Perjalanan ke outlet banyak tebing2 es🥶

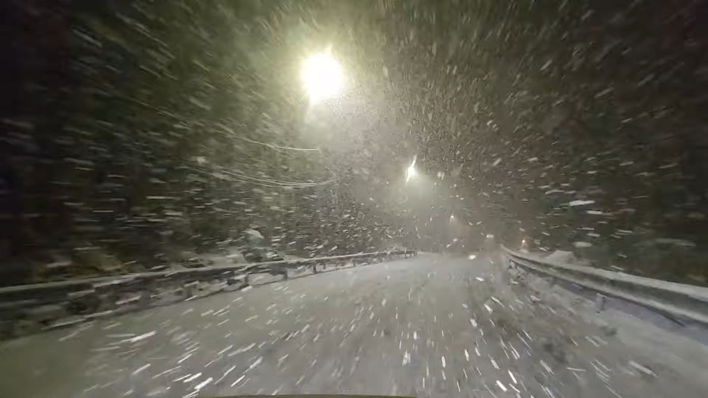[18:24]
gila ini susah banget padang kita lihat pandangan kita ke depan karena bener-bener aduh susah deh gak ngerti gimana explainnya jadi ya kita harus pelan-pelan dan hati-hati gak papalah alon-alon asal kelakon ya gak sih keselamatan itu yang terpenting dan untungnya ada mobil dua yang depan buat bersihin salju yang belakangnya kasihin garam
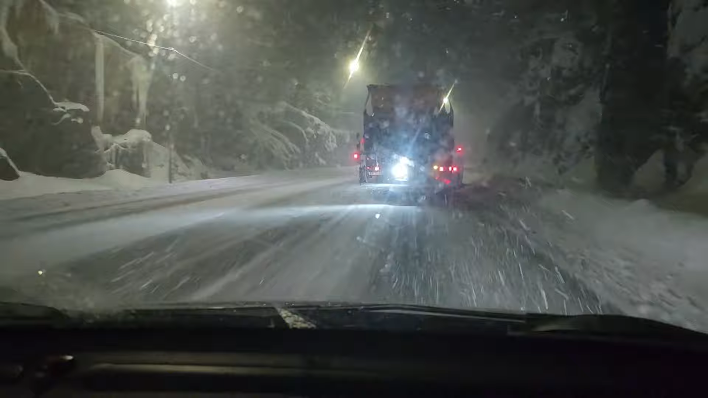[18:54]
jalanan supaya gak licin enough for today bye